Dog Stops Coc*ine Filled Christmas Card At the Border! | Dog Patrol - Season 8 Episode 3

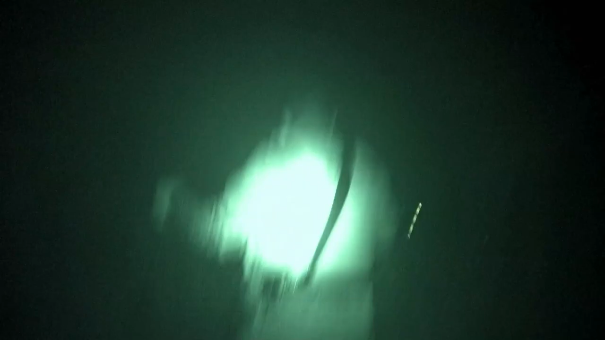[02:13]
He should have chosen running for medals instead of running from the police. Try and find an easier way around this fence, eh?
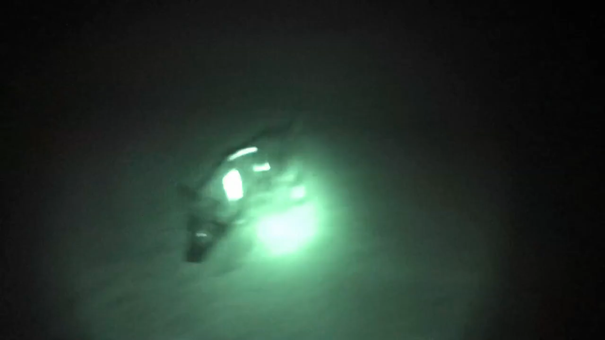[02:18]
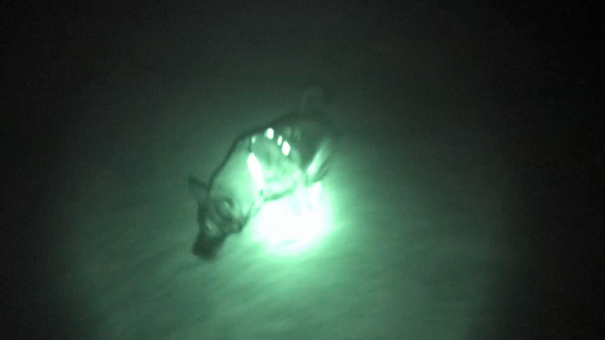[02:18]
Finally, Dakota thinks he's found the terminus.
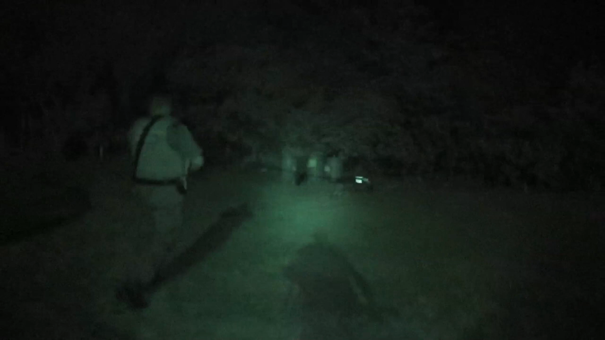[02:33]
Dakota knows she's got her man. Adrenaline hits as she pulls Stu towards a thicket of shrubs.
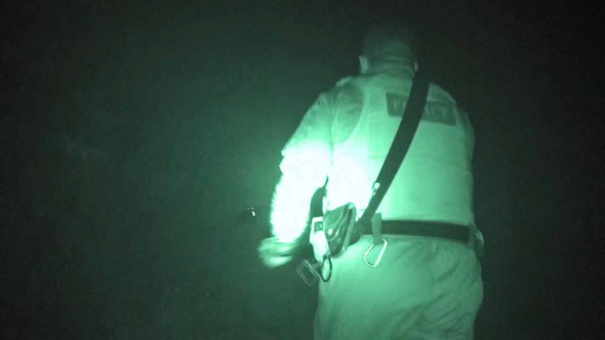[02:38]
Make yourself known now, mate. Come out of the bush.
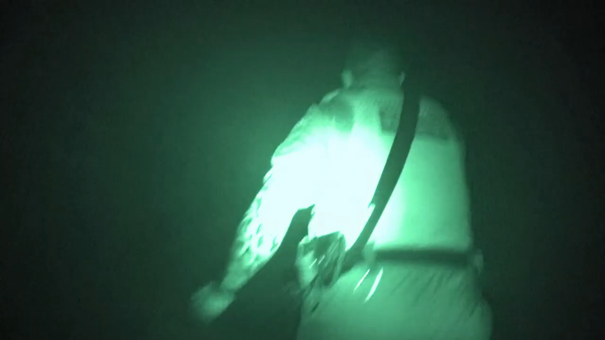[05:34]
Make yourself known now, mate. Come out of the bush.
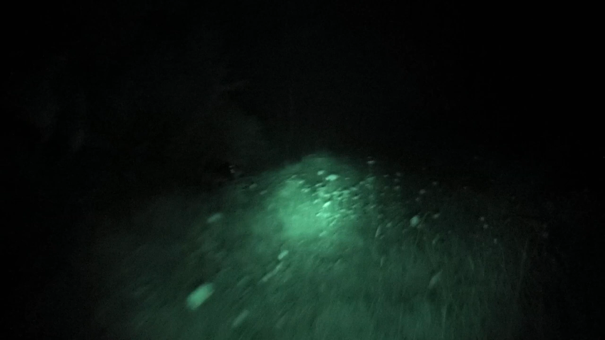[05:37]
Dakota keeps her nose hot on the criminal's trail, which leads into these bushes. Where's he going?
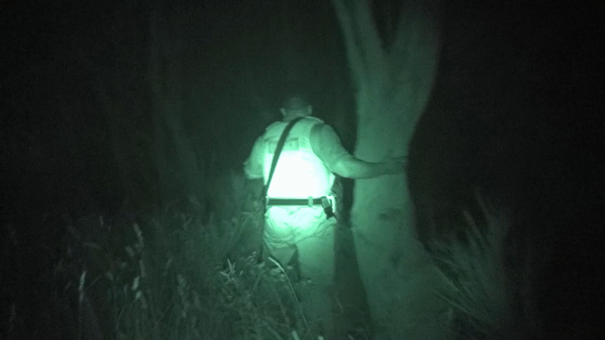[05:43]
Oh, there we go. Good girl. But after a long track, Stu can see that Dakota is tiring.